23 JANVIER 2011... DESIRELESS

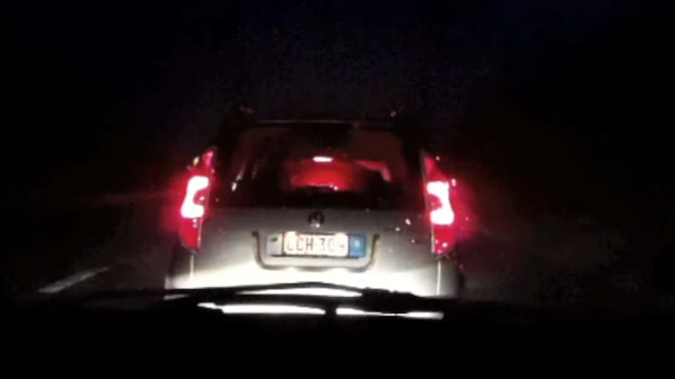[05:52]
Attendez, on dirait une petite tête Cette petite voiture devant là Les deux yeux La bouche avec les dents Les oreilles toutes rouges Et le nez Oh là là là là Elle rougit Mais pourquoi rougit-elle ? Parce que Elle me regarde Je t'intimide, petite voiture Hein ? Fais-moi un sourire Allez Tu n'oses pas Oh, c'est pas grave Regarde, je ne vais pas te manger